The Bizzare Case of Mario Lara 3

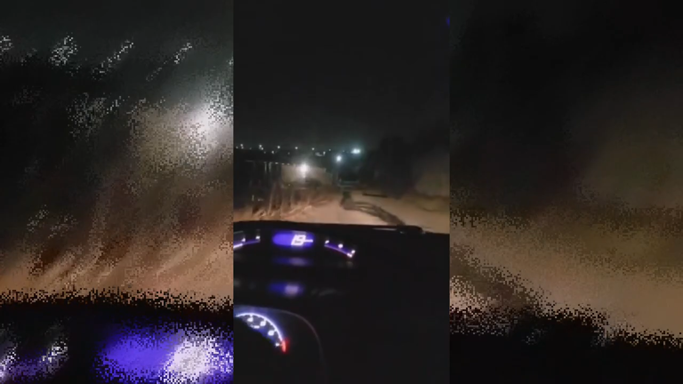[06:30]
As he continues to drive, you could see that the road he is taking seems to get worse as he gets farther into the location. The road seems to be in the middle of nowhere. About 13 minutes in, Mario can no longer keep on driving forward so he gets out on foot to search for the abandoned car.